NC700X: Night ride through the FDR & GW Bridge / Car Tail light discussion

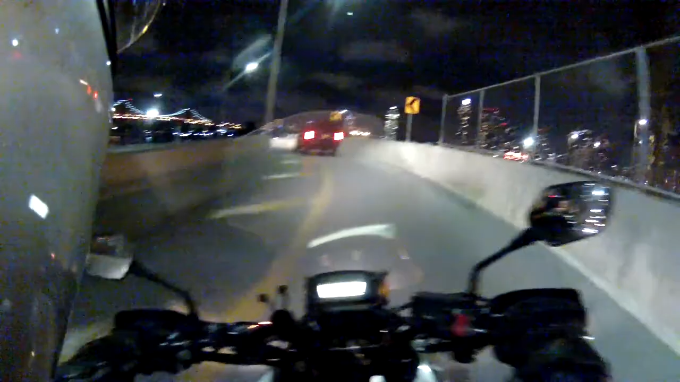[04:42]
It's the Queensboro Bridge. Thank you.
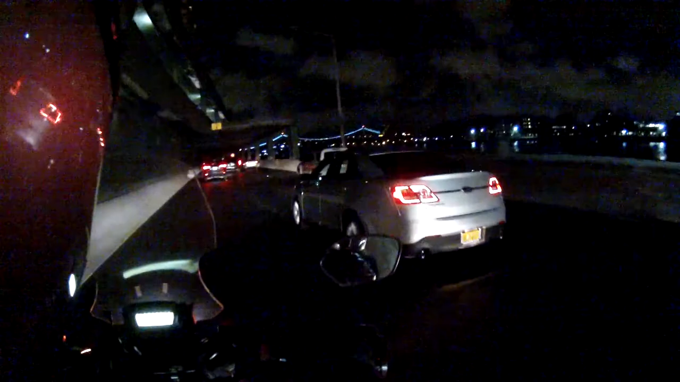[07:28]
Now a lot of Dodges have those type of lights. Those are LED like strips that they use to accentuate the lights, the brake lights. You know, I guess I'm beginning to start to like old-fashioned things because I'm not a big fan of those.
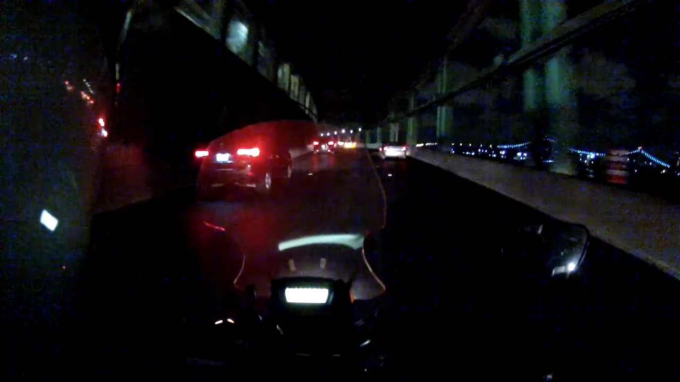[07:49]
I prefer the old style, you know, old style of, look at that one, you know, LEDs inside of it, the outline, I don't like it. I do like LEDs, I just don't, I guess, I don't like the way they design it. I think it looks cheap,
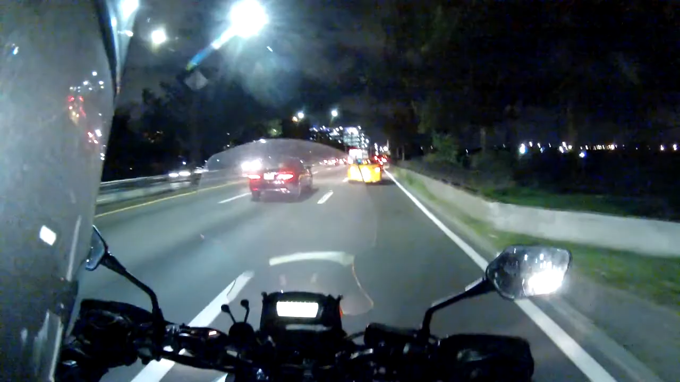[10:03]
Like this tail lamp, I like. It's LED, but it's properly accentuated. It's not like a whole round thing. That Mercedes over there, I also think is quite attractive. That's the CLA. Yeah, I'm doing an analysis of tail lamps. Old trucks using the old style round one with LEDs inside. I love how they modernized it.
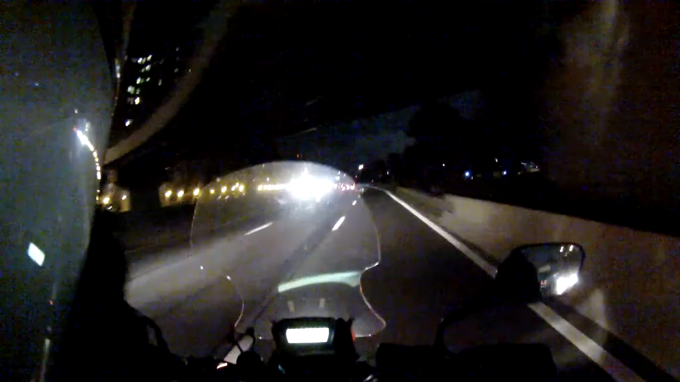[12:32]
Look at the Lincoln over there, just one line. Not a fan of that one, and I'm not. It's not designed properly, in my opinion.